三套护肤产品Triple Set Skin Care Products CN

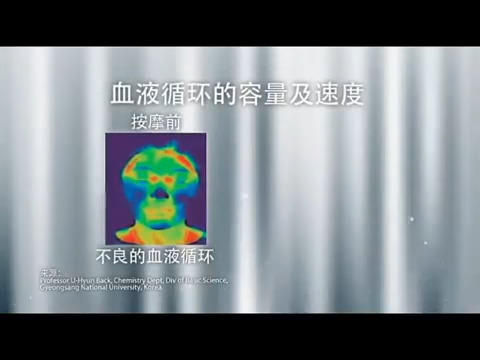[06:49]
您看在使用这个仪器前脸部是没有血色的使用之后整张脸就如行血